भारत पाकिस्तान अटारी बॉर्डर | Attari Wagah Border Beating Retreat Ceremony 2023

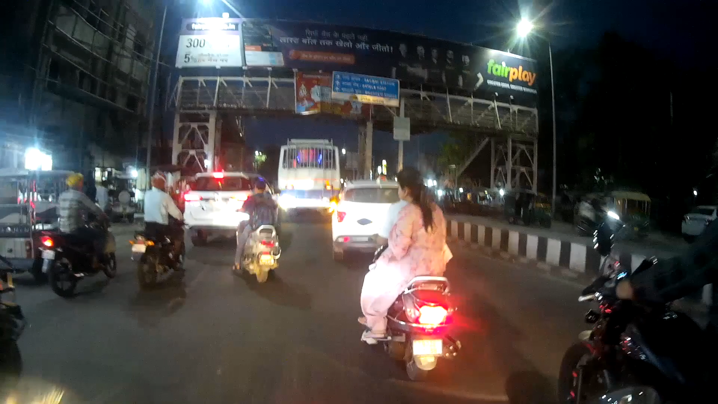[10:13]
ये आ गया भंडारी पुल, आगे जो आने वाला है, और ये बटाला रोड रेलवे स्टेशन, इस वाले रोड पर।
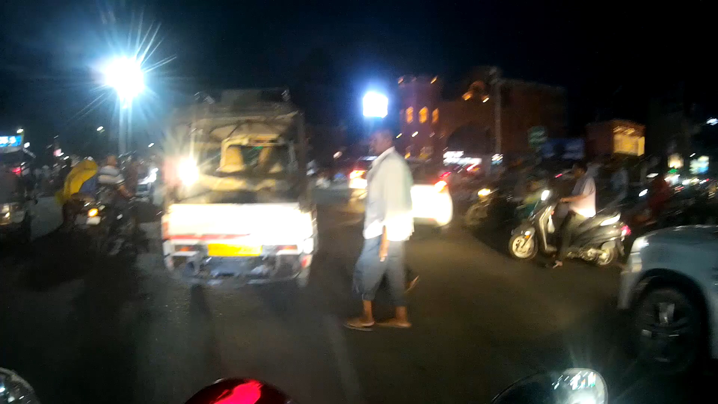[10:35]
हॉल गेट एरिया है, और हमें जाना है अभी गेट के अंदर जो सामने दिख रहा है।
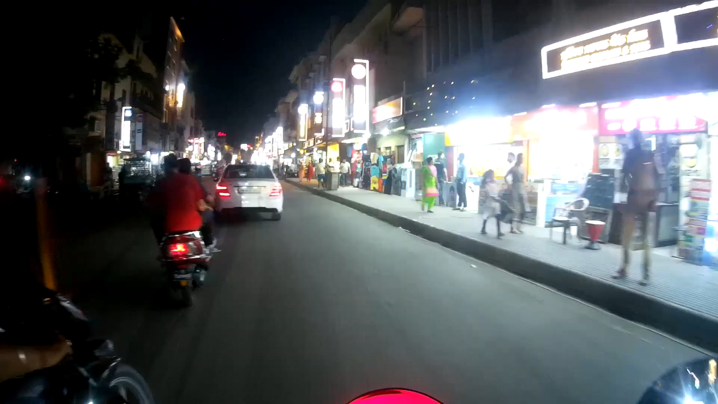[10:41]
ओ भाई साहब, क्या दुकानें सज रही हैं एकदम,
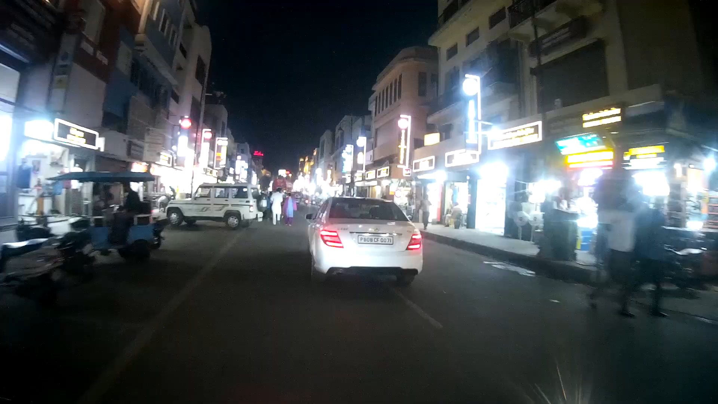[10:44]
उसके ऊपर के बोर्ड भी ऑलमोस्ट सेम है और नीचे वाले भी जो दुकानों पे लग रहे हैं सिमिलरिटी है सभी के अंदर।